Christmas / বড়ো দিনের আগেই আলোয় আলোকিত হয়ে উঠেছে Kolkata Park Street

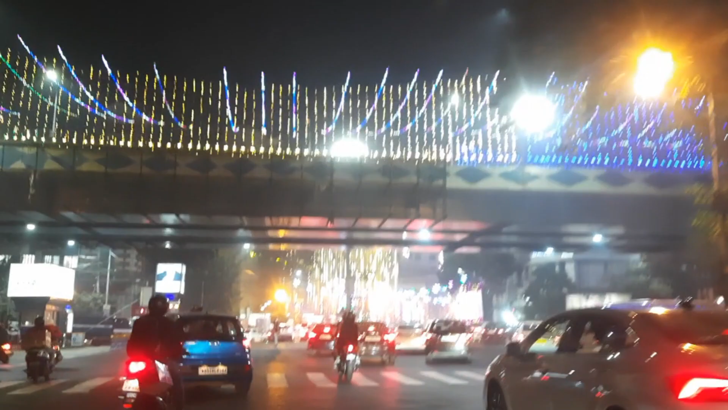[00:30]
আর আজকেও ঠিক অফিস থেকে ফেরার সময় ভাবলাম এত সুন্দর পার্ক স্ট্রিটকে সাজিয়ে দিয়েছে প্রি ক্রিসমাস উপলক্ষে,
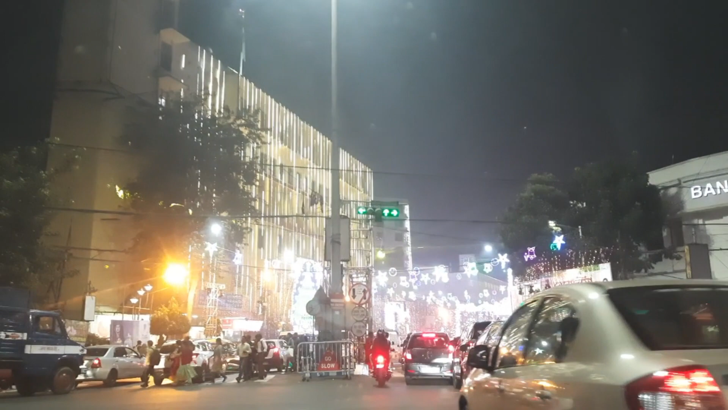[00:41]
আর সেই কারণেই ভাবলাম যে আমি ভিডিওটা করে নিই আর তোমাদের সাথে শেয়ার করবো বলেই ভিডিওটা আজকে করলাম। আজকের থেকেই দেখছি রাস্তাঘাটে এত জ্যাম,
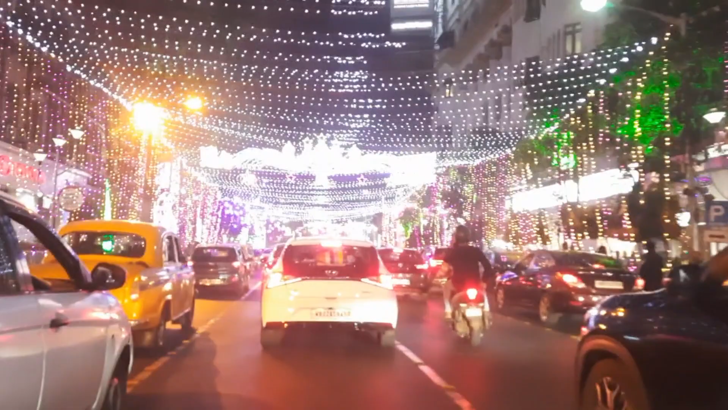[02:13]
তারা নিশ্চয়ই এনজয় করবে যে কলকাতা কীভাবে প্রি ক্রিসমাস সেলিব্রেশন করার জন্য সেজে উঠেছে। আর বিভিন্ন ধরনের লাইট,